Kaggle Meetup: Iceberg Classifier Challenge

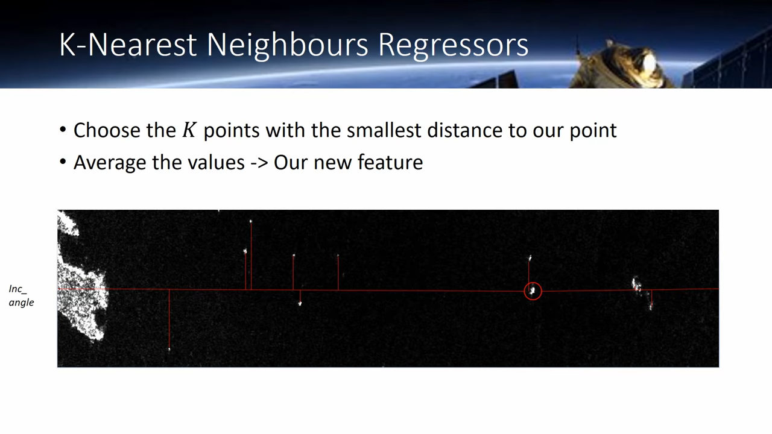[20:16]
And then K-nearest neighbors, so again, looking at the actual physical properties of the icebergs. So for our point, so say that this one here is our point, we would look at the K, say five, nearest incidence-angled objects. And then what is their target class? What is the true class of those objects? So here, if we choose five of them, say four of them are icebergs, one is the ship,
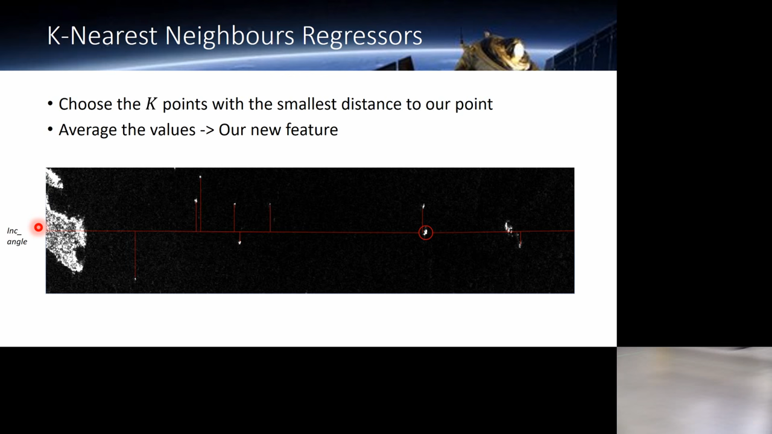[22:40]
That looks like a satellite picture. Is that a satellite picture? I don't know. I don't know if it's a satellite picture. I imagine it is. It's bigger than 75 pixels by 75 pixels. That's the input data.